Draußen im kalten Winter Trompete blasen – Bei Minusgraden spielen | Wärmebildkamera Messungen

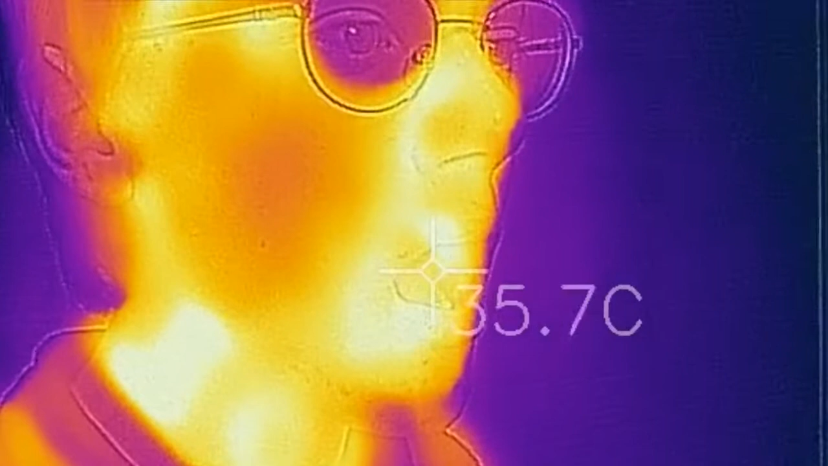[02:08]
On screen: spot 35.7°C
Im Mund, die Luft am Hauchen,
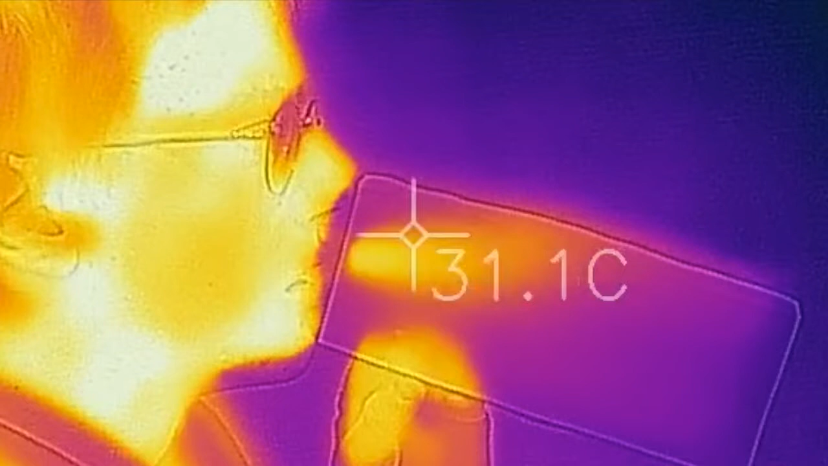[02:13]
On screen: spot 31.1°C
35 Grad und das Papier erwärmt er damit locker auch.
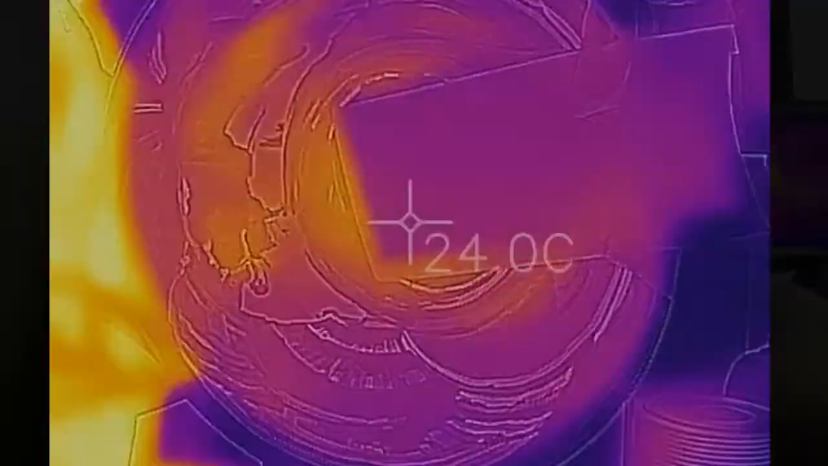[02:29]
On screen: spot 24.0°C
Das Mundstück, 23 Grad, der Schallbecher, 23 Grad und wenn die Luft kommt,
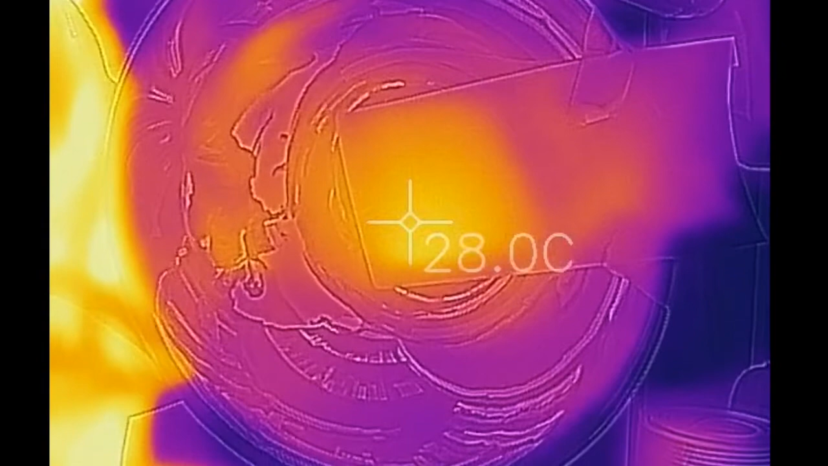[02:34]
On screen: spot 28.0°C
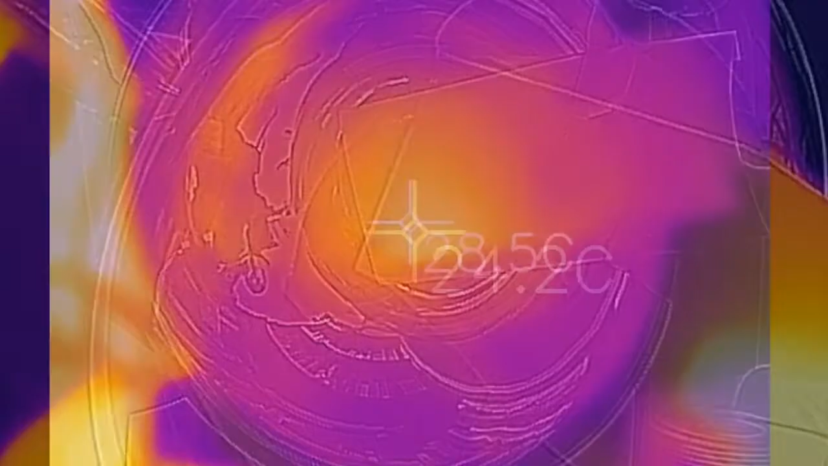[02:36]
beim Tonaushalten geht es auf 28 Grad.
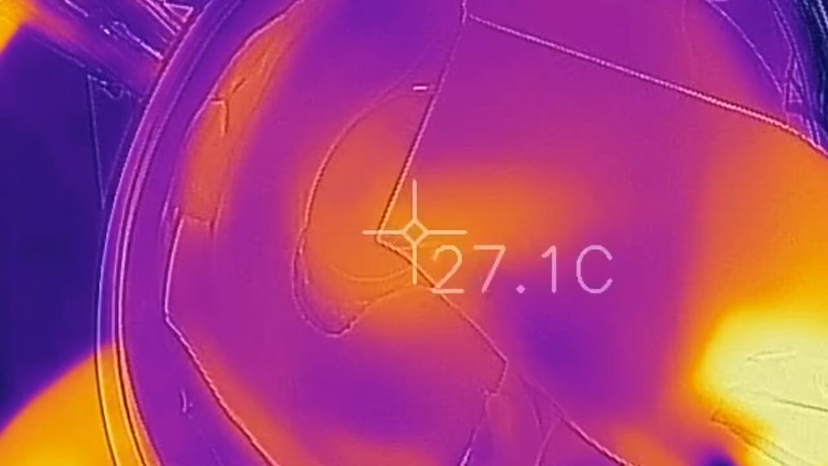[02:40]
On screen: spot 27.1°C
Also wir sehen hier, die warme Luft kommt zum Schallbecher und der Gradient geht bis 29 Grad.
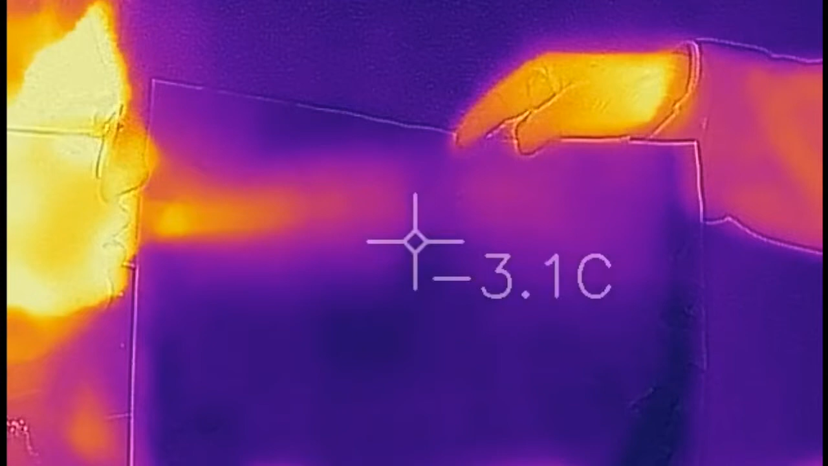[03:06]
minus 3,5 hat das Blatt und wenn er hier heiß ausatmet. Richtig heiße Luft, am Zentimeter danach hat das Papier vielleicht maximal 15 Grad, 20 Grad, ganz kleiner Bereich.
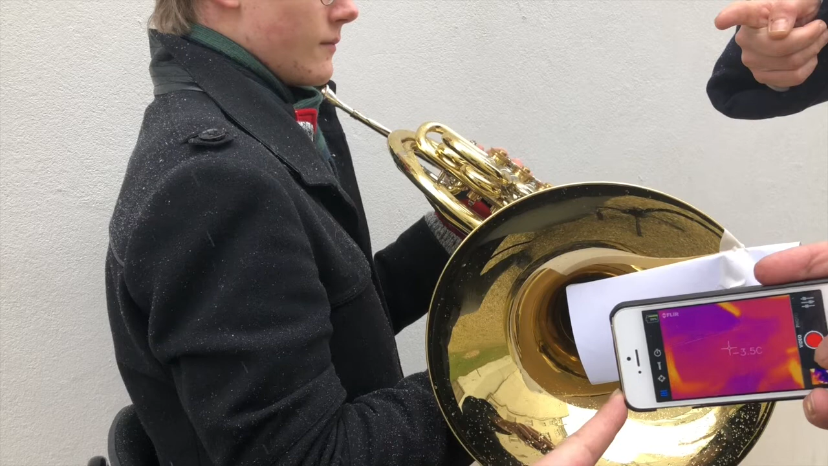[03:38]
Das Papier, minus 3,5, auch da fängt er an, einen Ton auszuhalten.
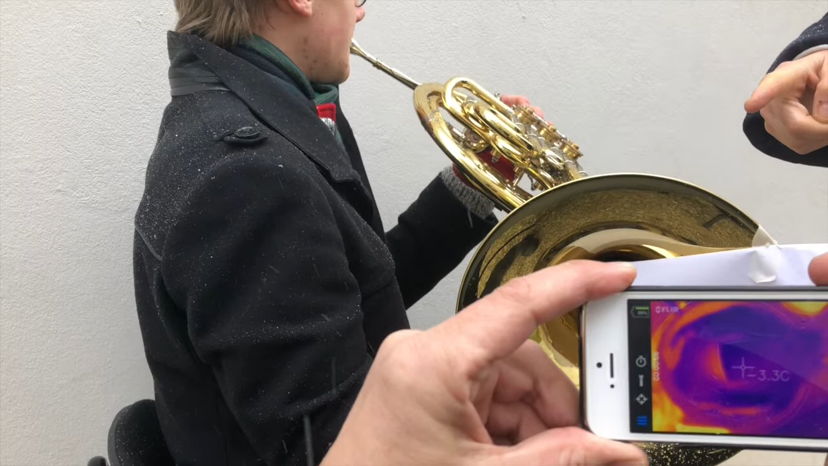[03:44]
Wir schauen, wann die warme Mundtemperatur aus dem Schallbecher rauskommt.
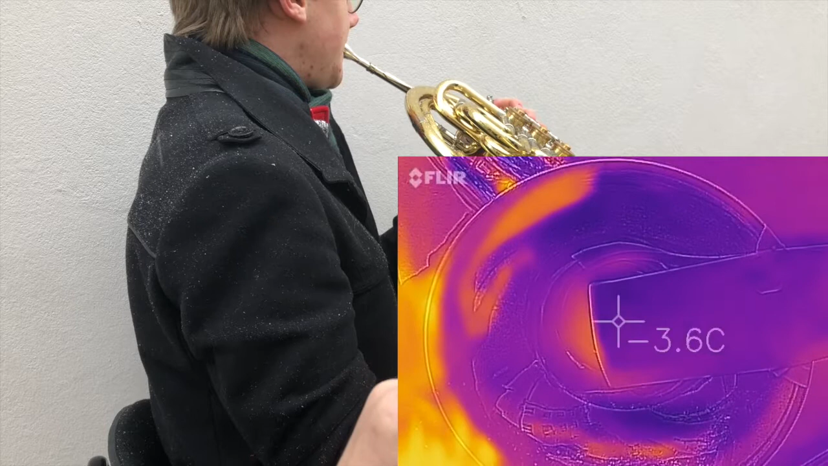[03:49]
Minus 3,5 erwärmt sich auf, auf minus 2,